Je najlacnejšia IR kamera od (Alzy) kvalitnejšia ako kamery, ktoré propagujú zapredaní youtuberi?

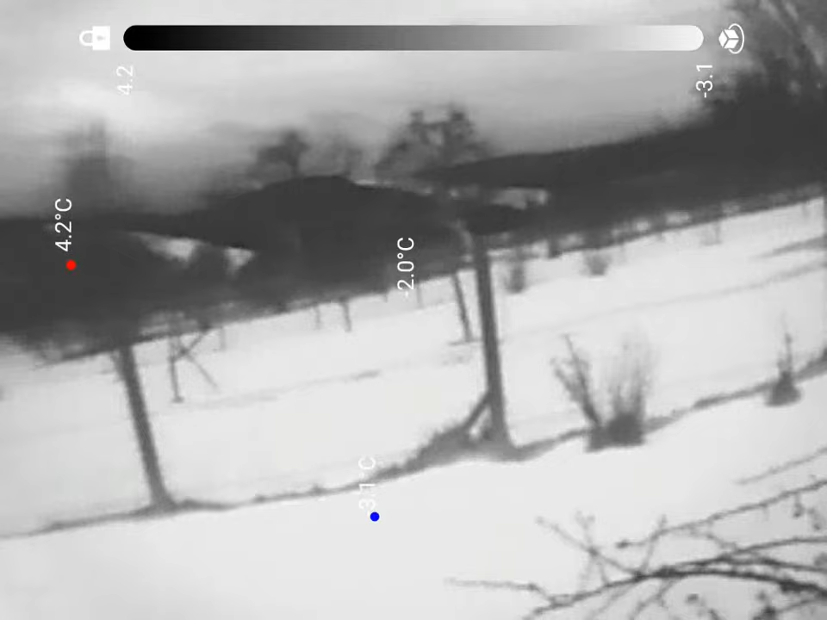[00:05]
On screen: spot -2.0°C, max 4.2°C
Ahoj čau kamarádi v poslednom čase nestíham natačať videa lebo zaobstaral som si novú hračku a kľudne teraz si môžete tipnúť čo som si zaobstaral pozrieme sa na komín 4,6
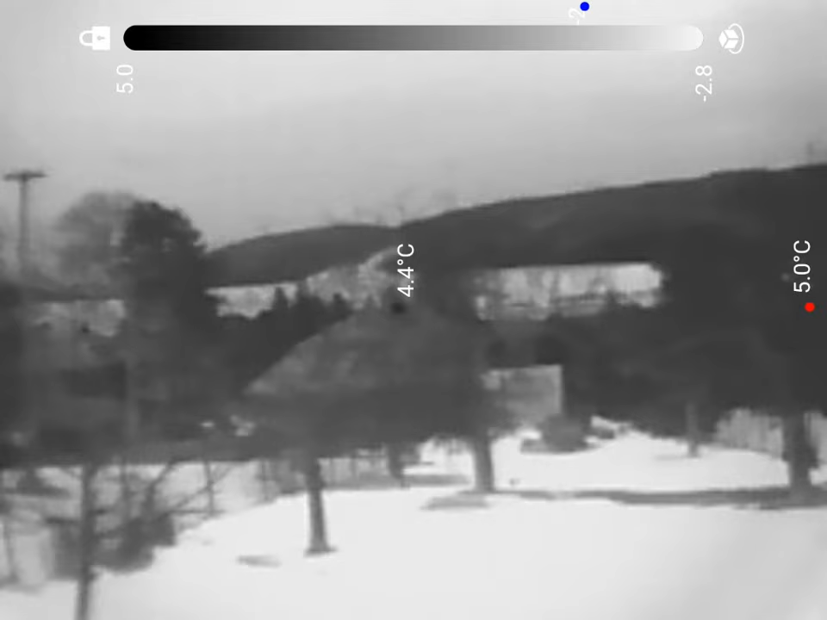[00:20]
možno 5 stupňov tak maximálne čiže po niektorých už asi ste typli si správne čo som si zaobstaral
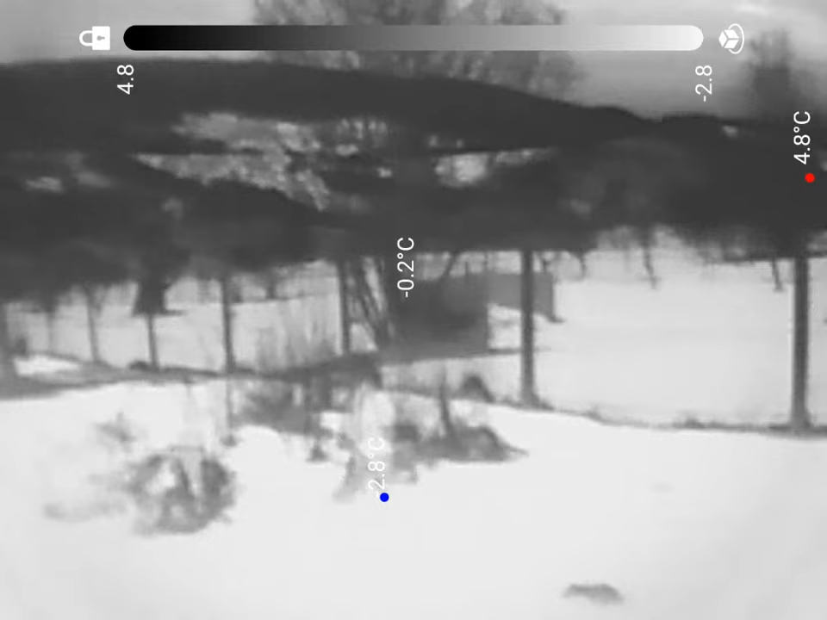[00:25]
On screen: spot -0.2°C, max 4.8°C
a je to infračervená kamera nie je to žiadna spolupráca a kúpil som si tú najlacnejšiu infračervenú kameru z Alzi nejakých 250 eur to tuším stojí pripája sa to normálne na mobil
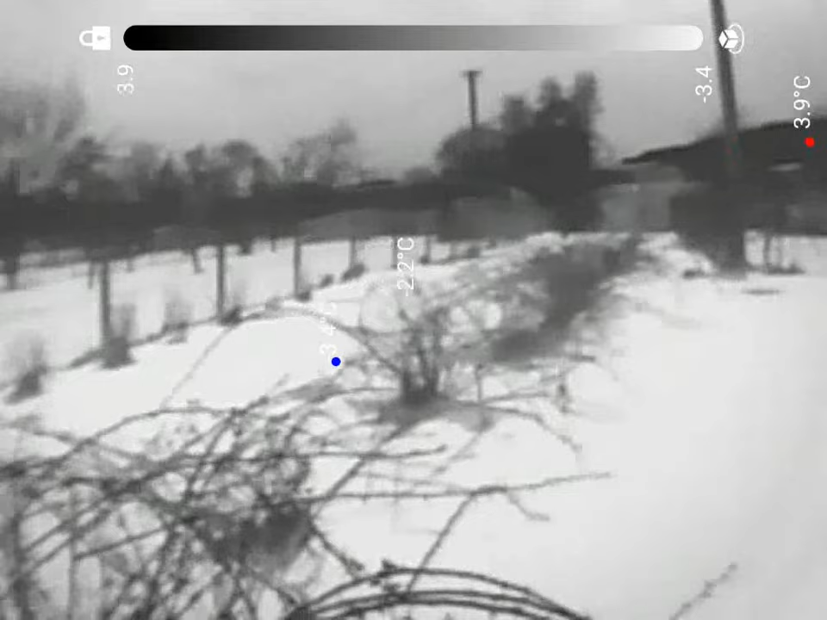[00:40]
On screen: spot -2.2°C, max 3.9°C
a toto video natačam preto lebo mne sa to náravne páči ja si myslím že je to lepšia kamera ako nejaké tie kamery z Číny
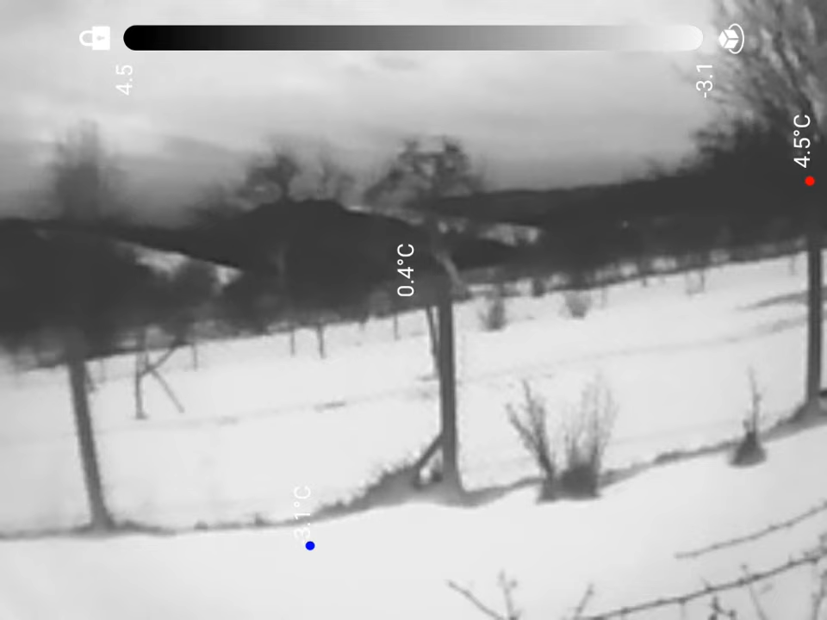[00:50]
On screen: spot 0.4°C, max 4.5°C
čo dostávajú youtuberi ako spoluprácu za tých 250 eur je to
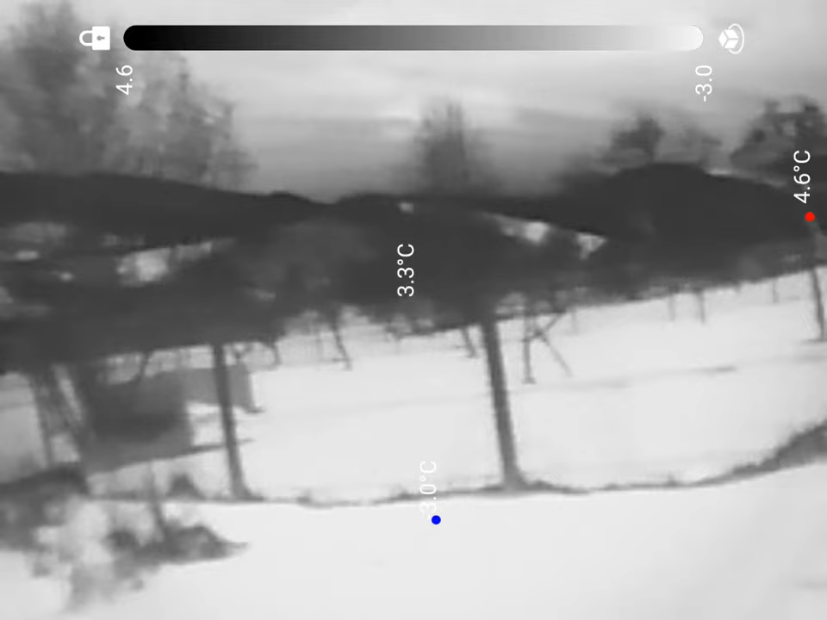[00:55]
On screen: spot 3.3°C, max 4.6°C, min -3.0°C
slušná kamera teraz mám tam nastavený nejaký režim mimochodom určite teraz
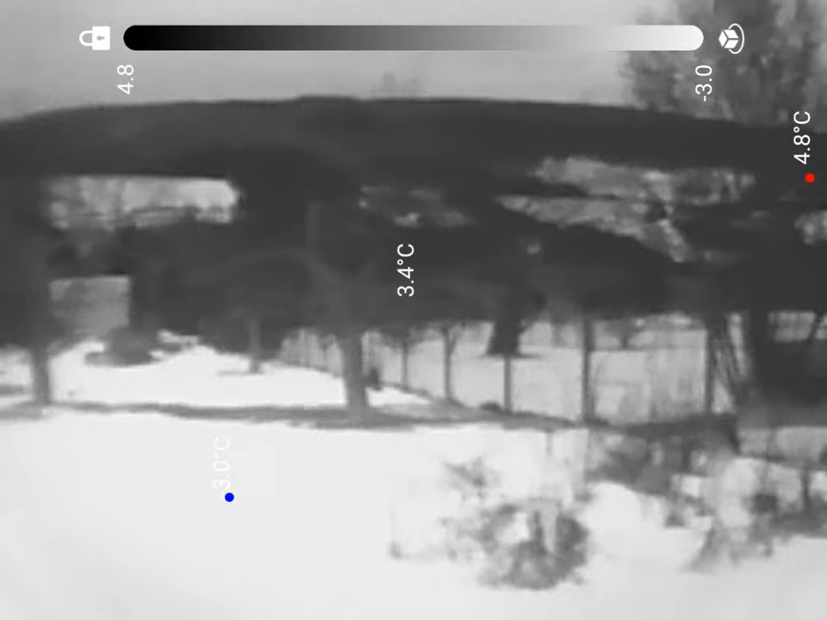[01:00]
On screen: spot 3.4°C, max 4.8°C
nie je deň ani skoro ráno nič toto je absolútna noc ja nevidím
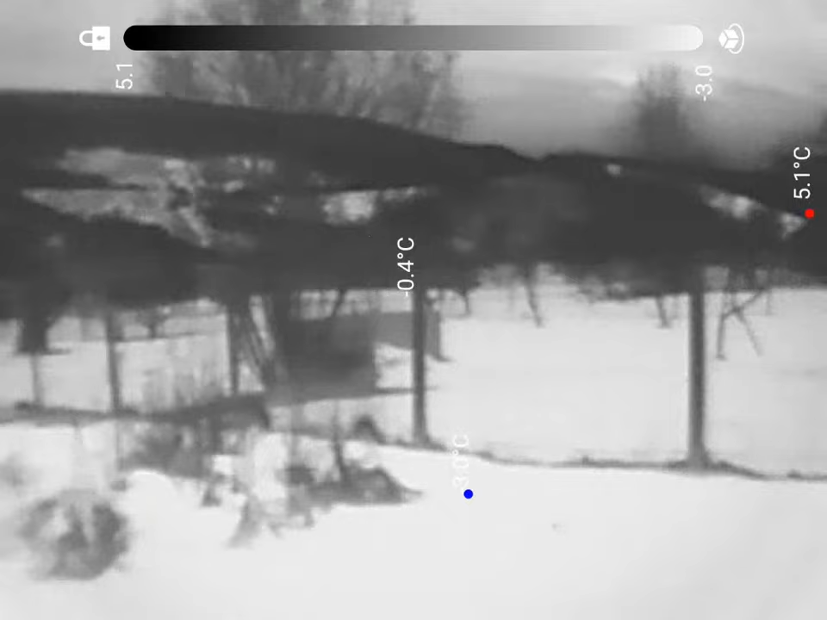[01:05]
On screen: spot -0.4°C
si vôbec pod nohy takže naozaj toto je úplna noc a je tam teraz nastavený režim že
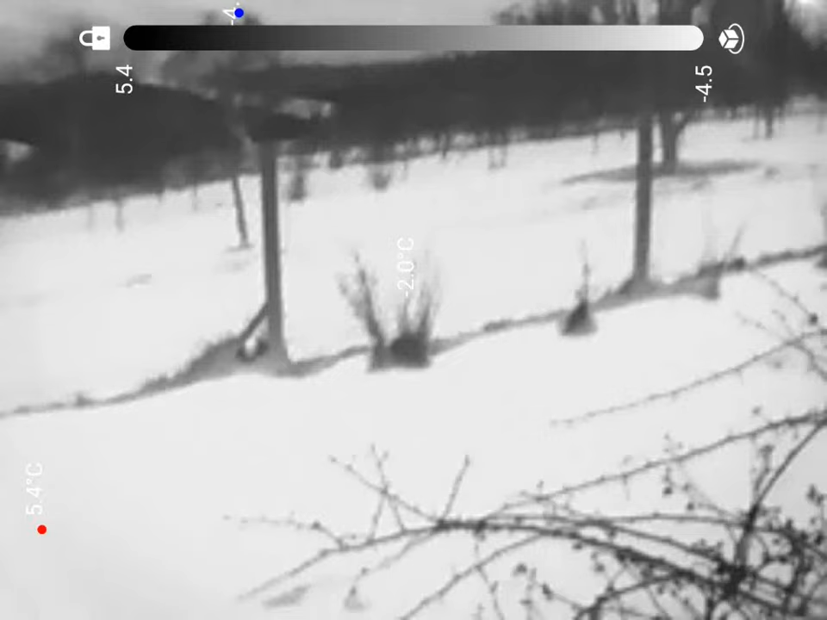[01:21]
On screen: spot -2.0°C
sneh lebo máme tu ešte sneh čiže toto je biele a tie teplejšie objekty sú čierne
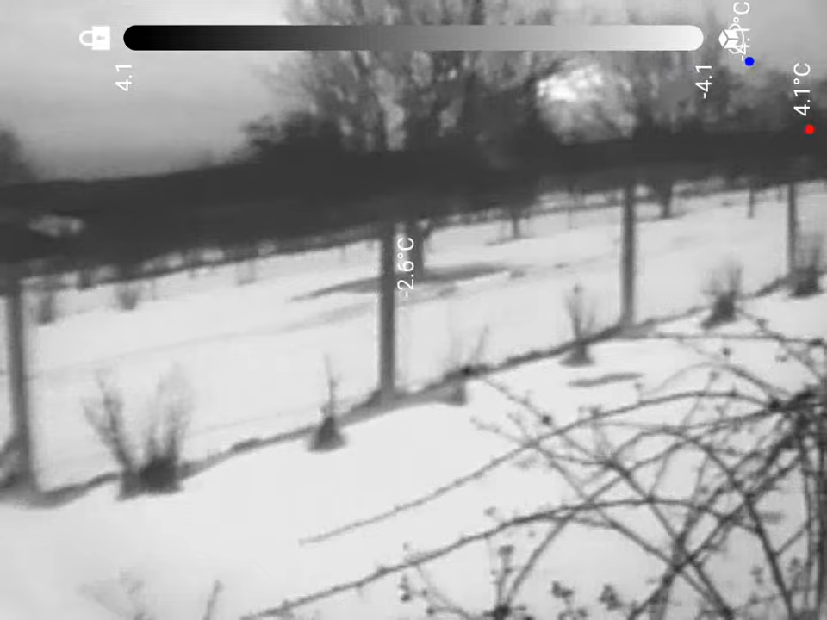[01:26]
On screen: max 4.1°C
čiže je to ideálny režim na sneh vyzerá to tak ako keby ste
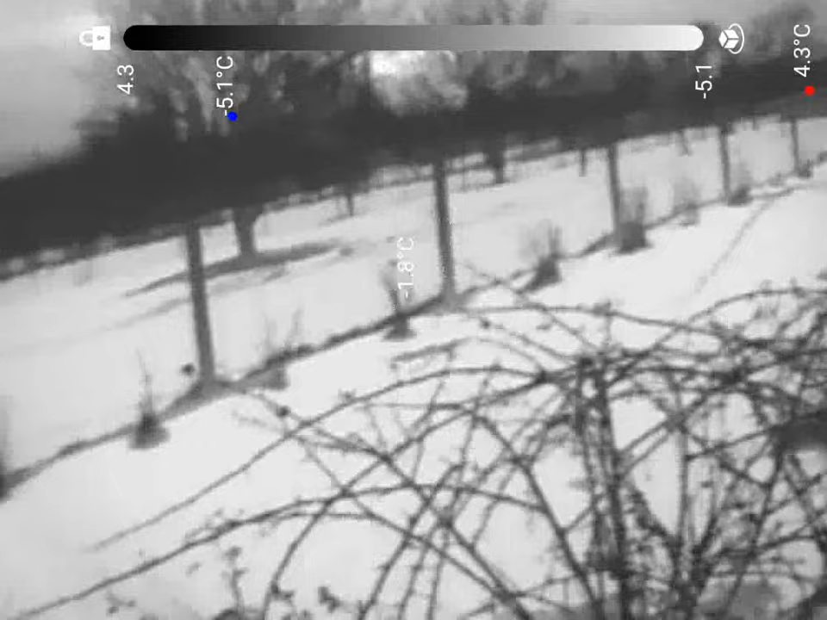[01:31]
On screen: spot -1.8°C, max 4.3°C
boli cez deň vonku každopádne môžeme si tak v rýchlosti predtúť nejaké režimy
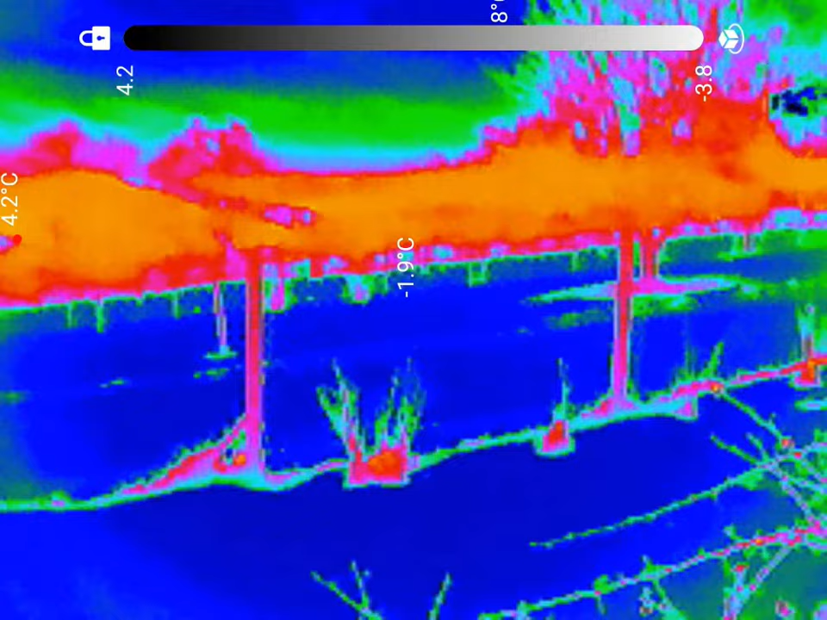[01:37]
toto asi nie je také zaujímavé ani tento ani
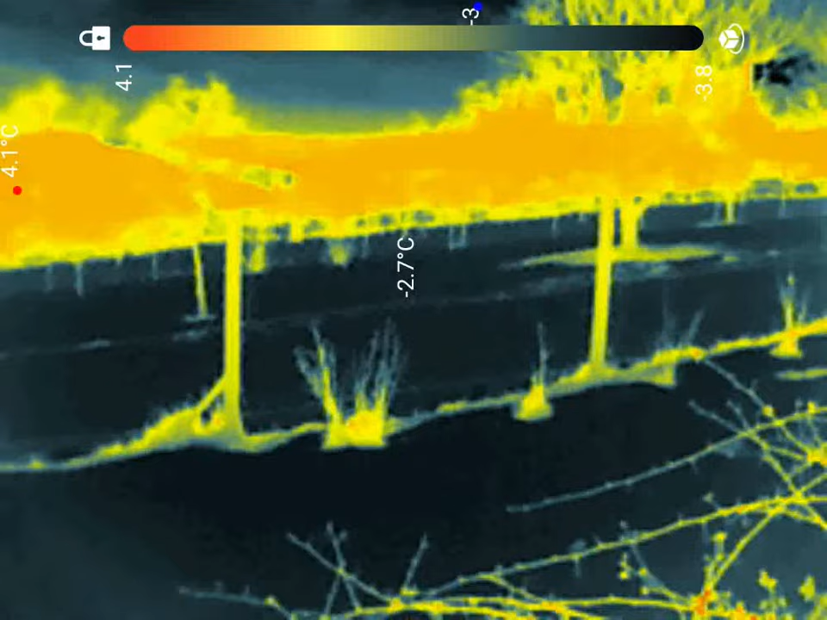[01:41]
tento ono samozrejme
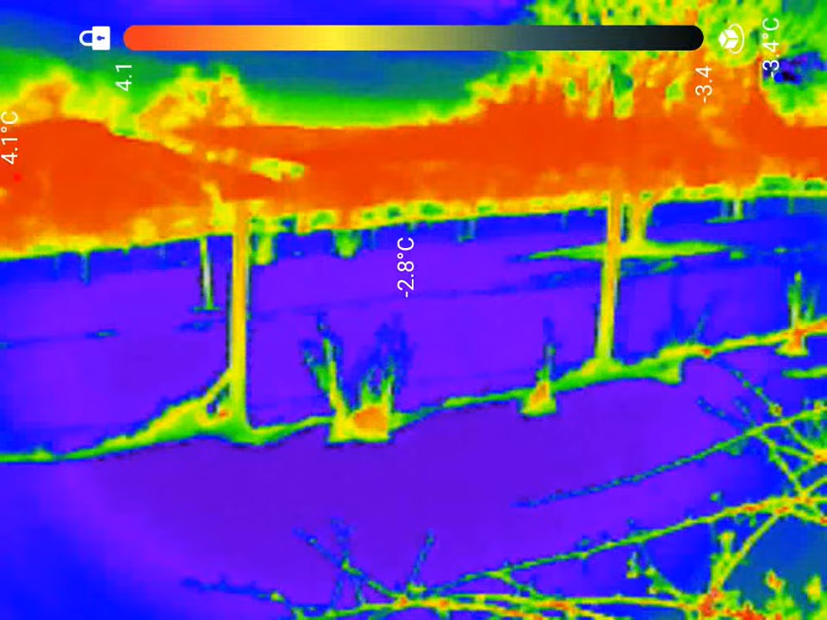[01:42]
On screen: spot -2.8°C, max 4.1°C, min -3.4°C
si môžete nastaviť tie farby aké chcete toto je zase opačný režim ako som mal pred chvíľou ale